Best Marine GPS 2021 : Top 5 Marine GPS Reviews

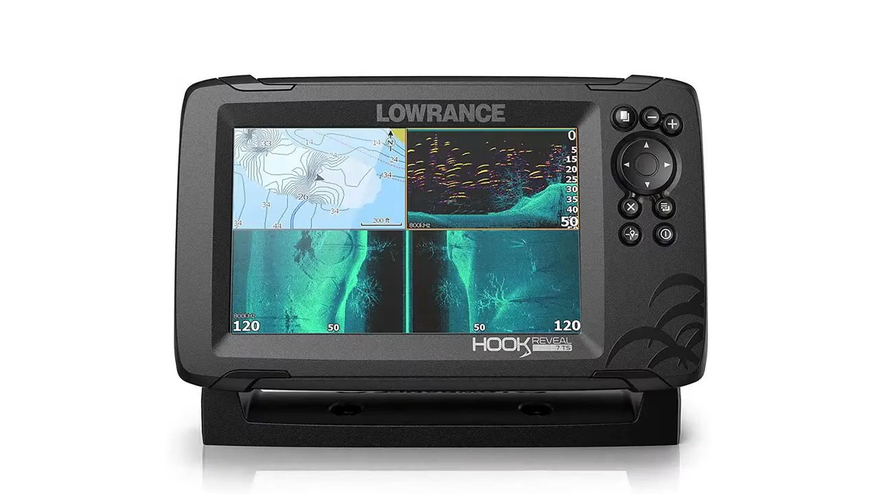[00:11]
Number 5. Lowrance, fish are easier to find and easier to identify.
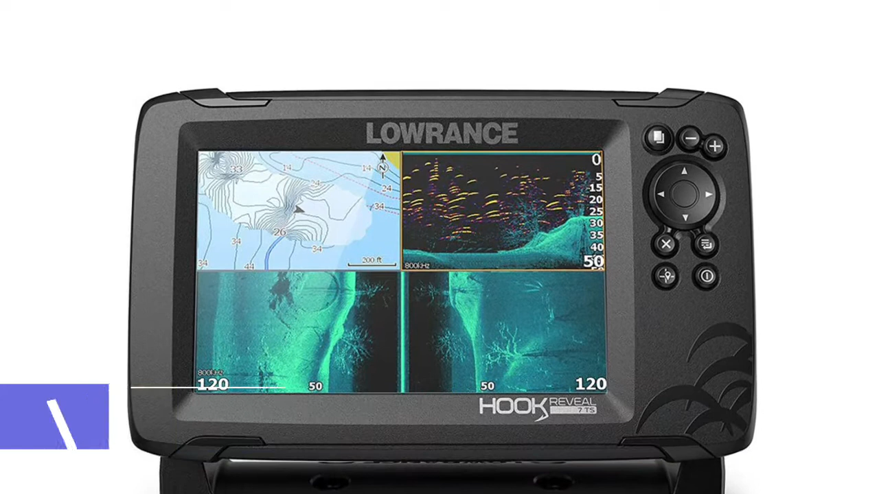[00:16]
Fish Reveal combines the target separation of Lowrance chirp sonar and the high-resolution
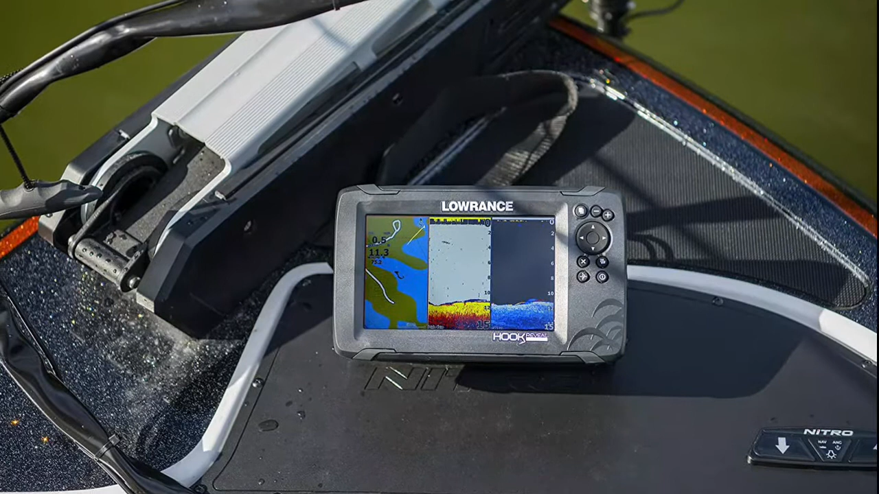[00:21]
images of structure from downscan imaging to makes fish light up on your display.
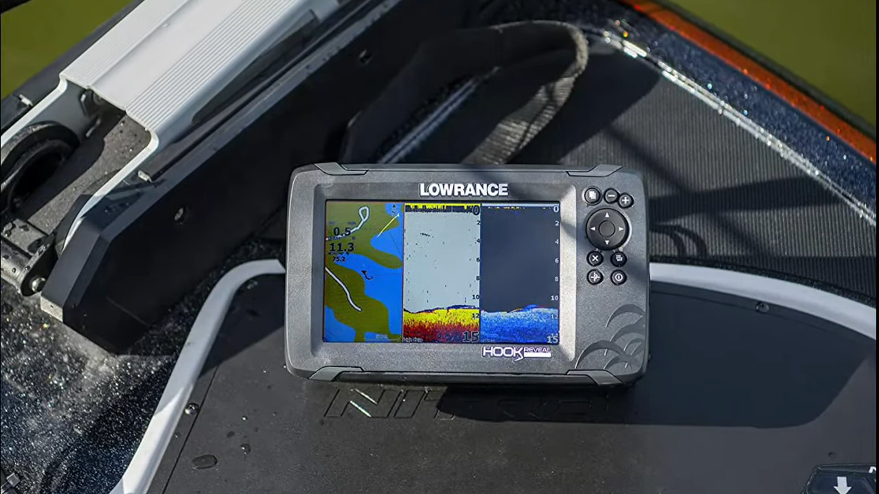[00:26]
Get high-detail maps of almost 4,000 US inland lakes.
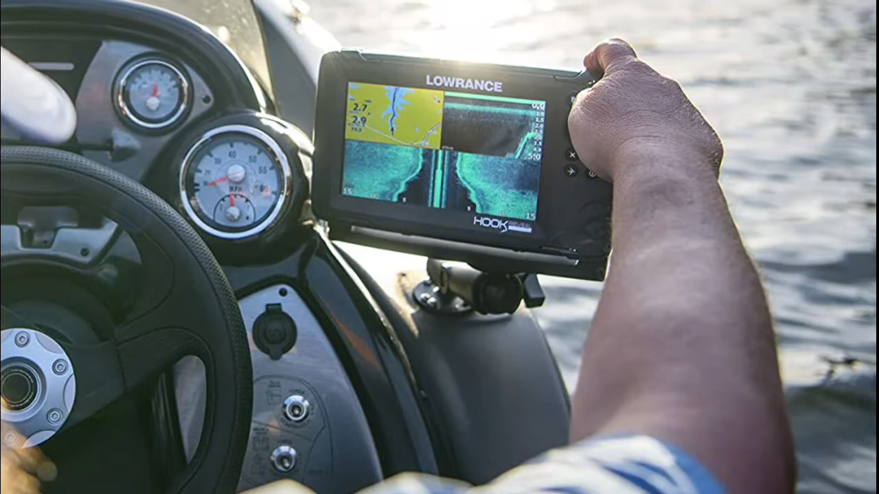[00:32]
Create custom contour maps with even greater detail over any map or GPS plotter with Genesis Live so you can get onto the fish faster.
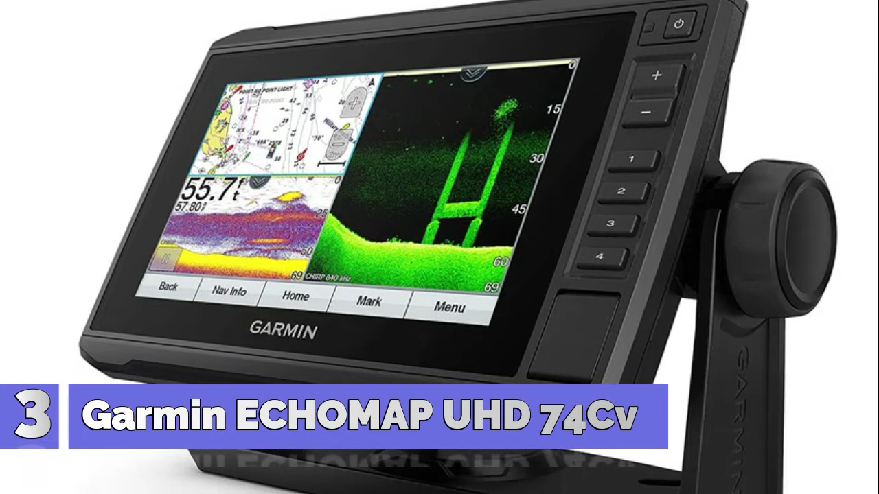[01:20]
Bright, sunlight, readable 7 touchscreen with keyed assist. Includes GT24 transducer for ultra-high definition clearer scanning sonar and Garmin high-wide chirp traditional sonar. Preloaded Blue Eckart G3 coastal charts with integrated Navionics data.
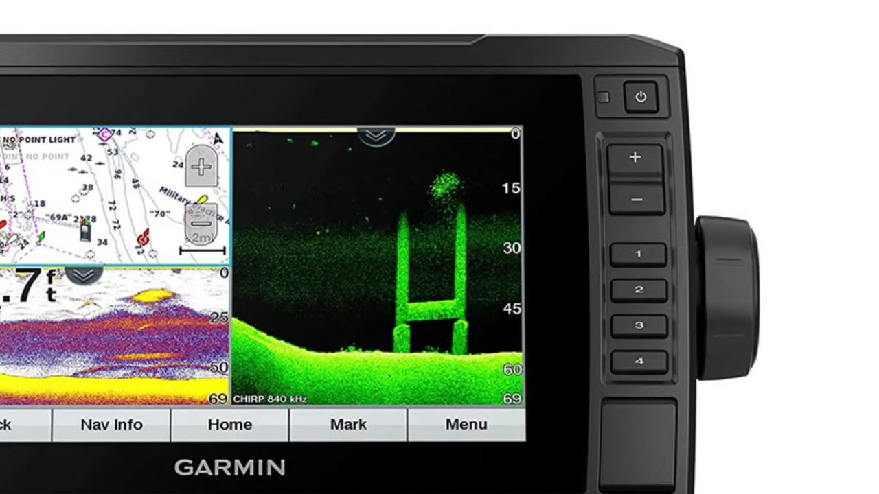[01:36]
Supports Panoptix all-seeing sonar, including Panoptix live-scope sonar.
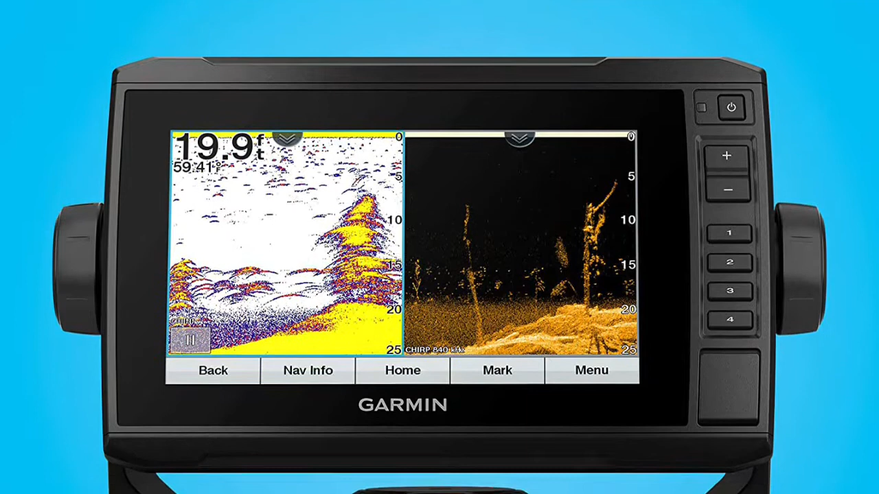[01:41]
Sonar sharing capabilities with other Echimap Plus, Echimap UHD and Echimap Ultra units.
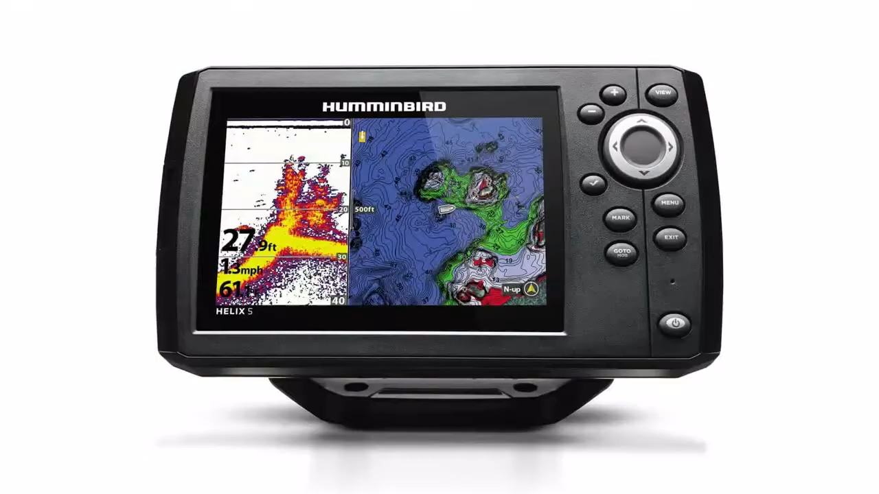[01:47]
On screen: depth 27.9 ft
Number 2. Humminbird 410211.
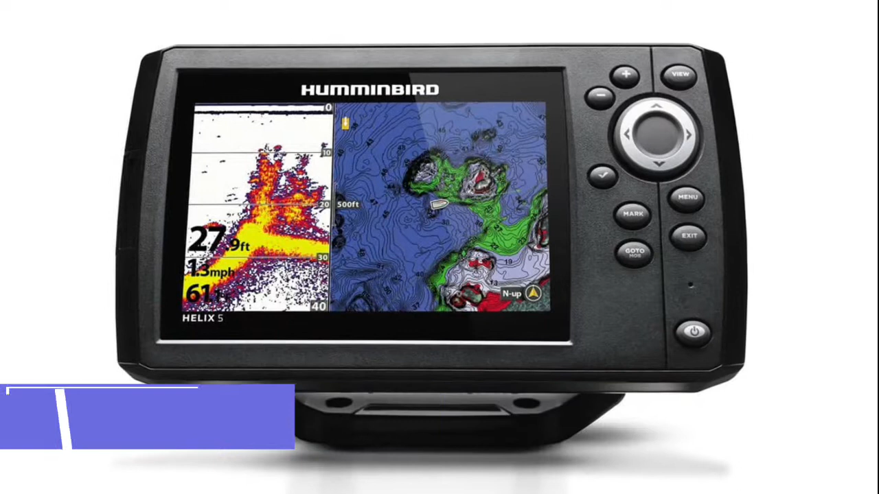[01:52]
On screen: depth 27.9 ft
Chirp dual beam plus sonar. Power output RMS 500 watts.
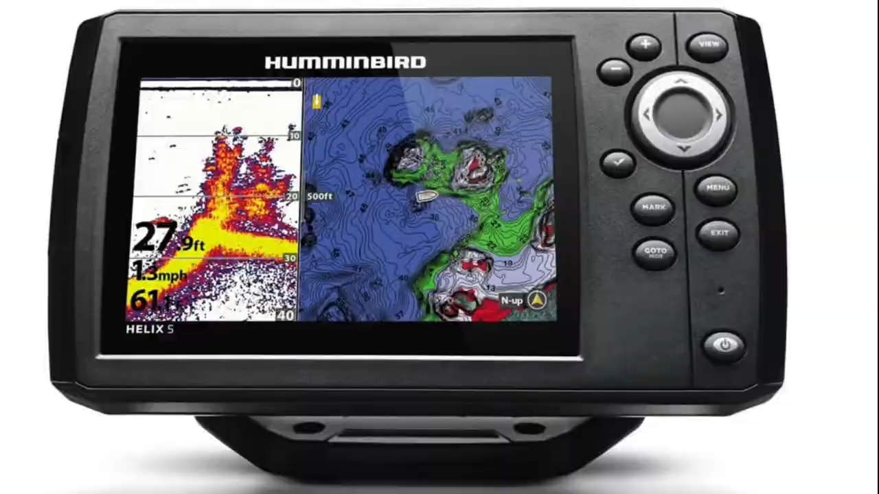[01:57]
On screen: depth 27.9 ft, speed 1.3 mph
Power draw 615 milliampere. Micro South Dakota card slot for optional maps or for saving waypoints.
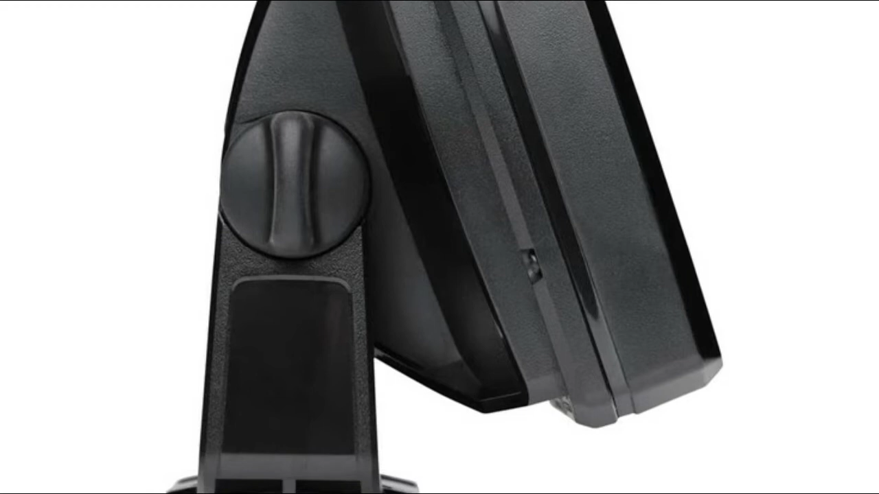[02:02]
Precision internal GPS chart plotting with built-in anema cartography.
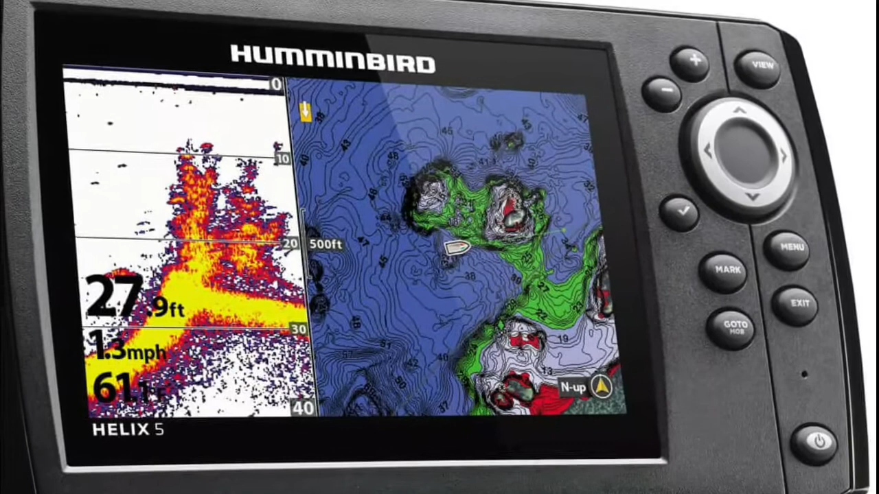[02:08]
On screen: depth 27.9 ft
5-inch color WBGA display. Target separation 2.5 inches.
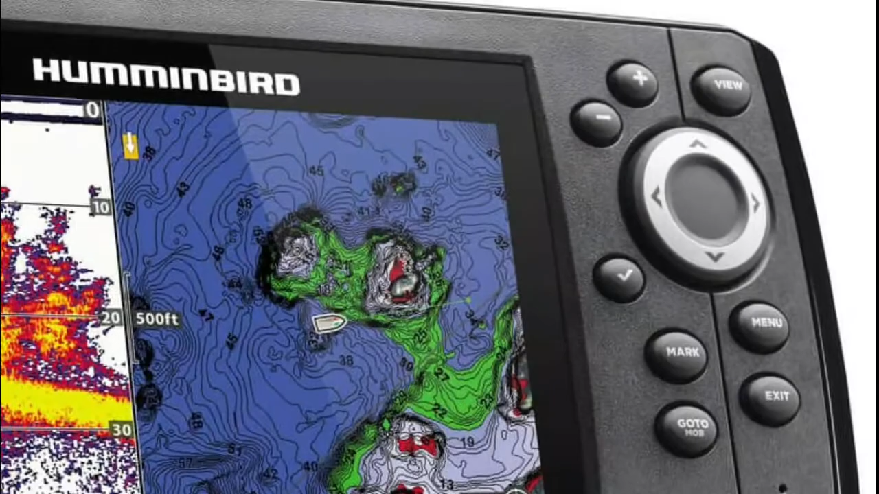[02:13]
Number 1. Humminbird 410951.
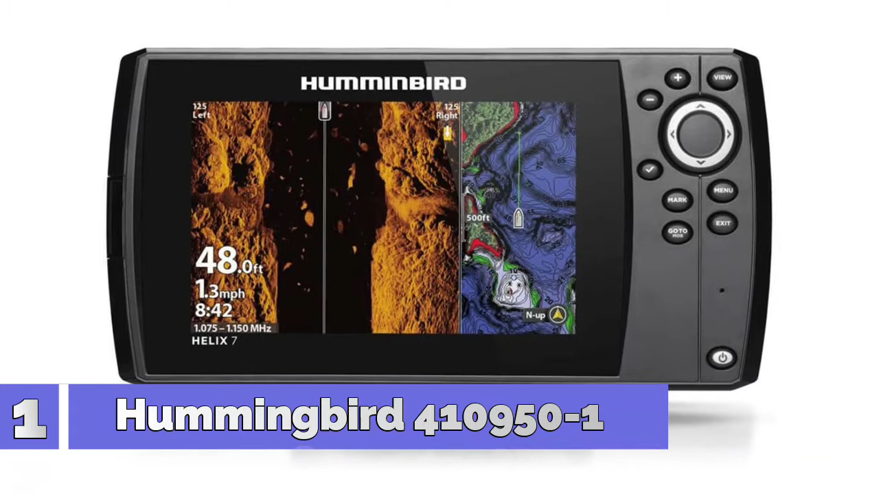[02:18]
On screen: depth 48.0 ft, speed 1.3 mph
7-inch screen with 800H x 480V resolution color TFT display.
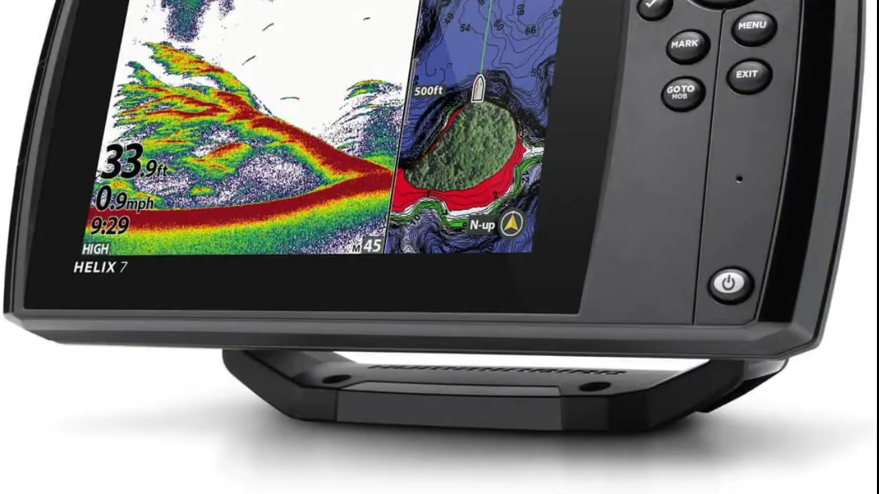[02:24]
On screen: depth 33.9 ft, speed 0.9 mph
See the world below like never before with crystal clear viewing out to 125 feet on either side of your boat.
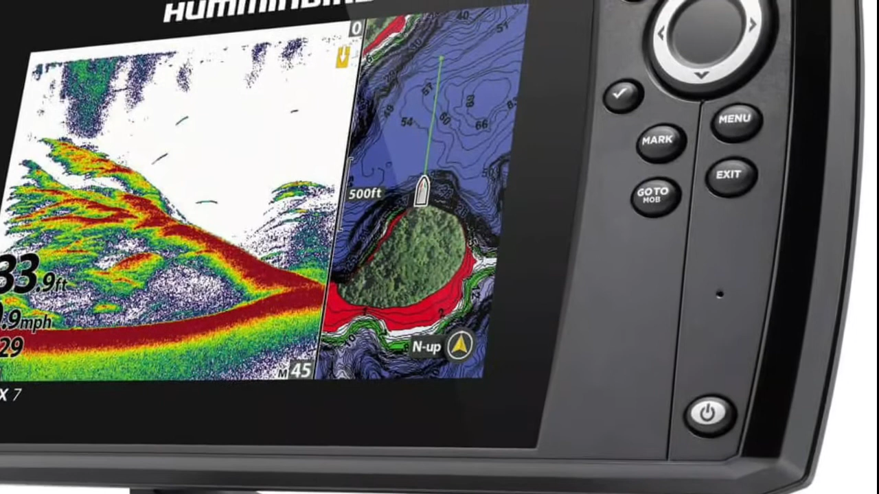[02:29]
Get unprecedented underwater clarity with coverage down to 125 feet below your boat.
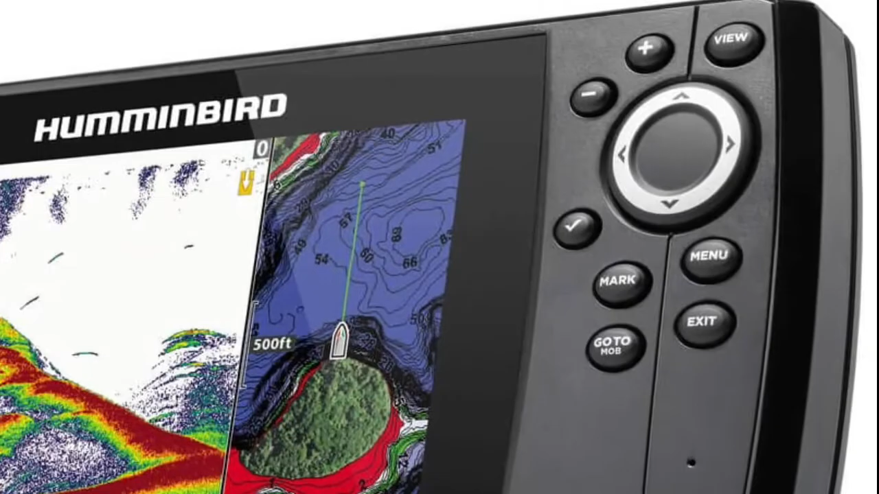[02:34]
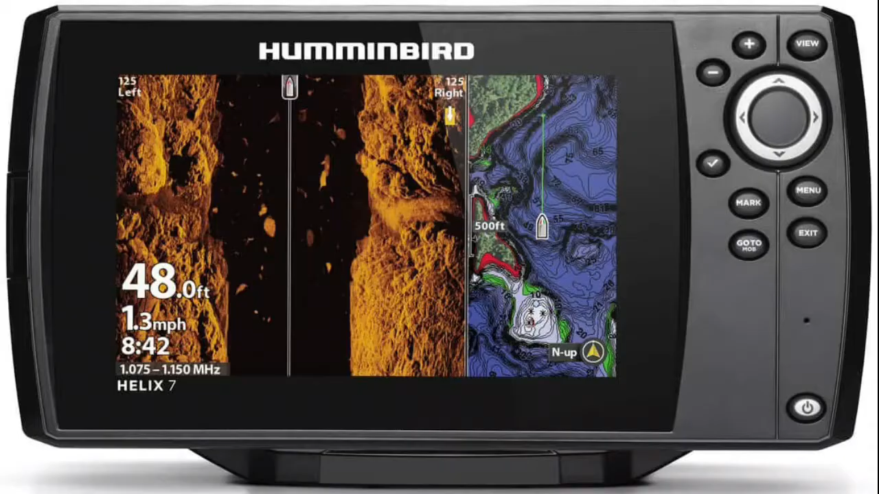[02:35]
On screen: depth 48.0 ft, speed 1.3 mph
Powered by our proprietary, low-Q Chirp transducer,